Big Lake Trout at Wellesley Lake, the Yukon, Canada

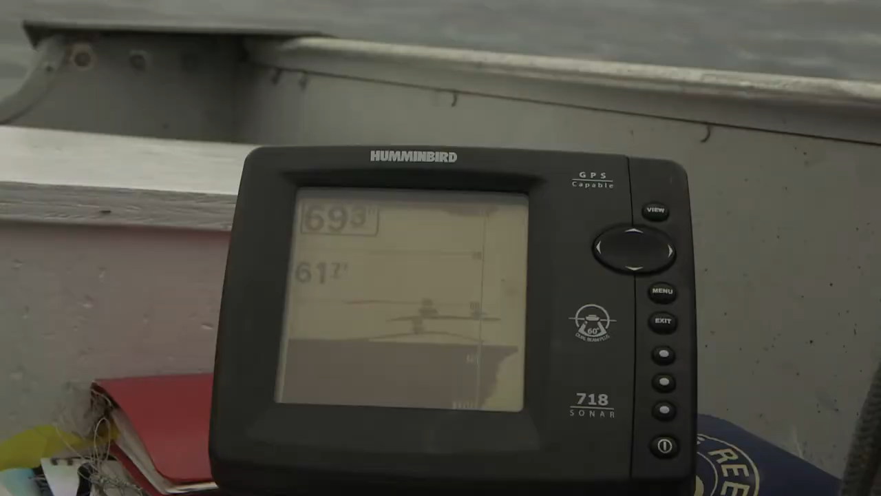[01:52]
We're marking fish now, we'll give this a try. There, hit the bottom.